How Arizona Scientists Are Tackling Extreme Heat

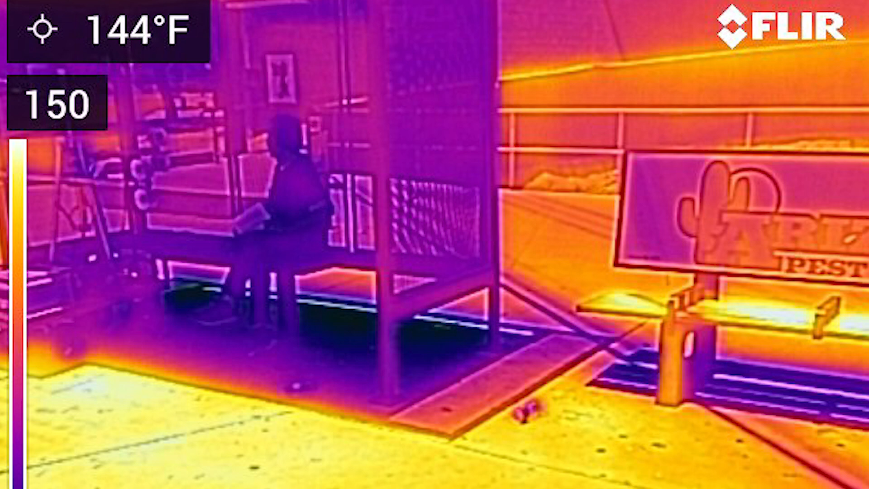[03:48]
On screen: spot 144°F
those shade environments on what people are feeling on any given day the thermal conditions